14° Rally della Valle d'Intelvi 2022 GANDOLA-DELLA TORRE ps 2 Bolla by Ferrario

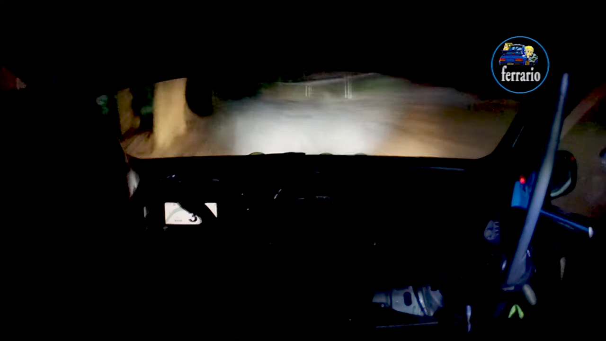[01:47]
in destra 4 lunga via cattivo e giù in fondo già inversione, valla a cercare bene,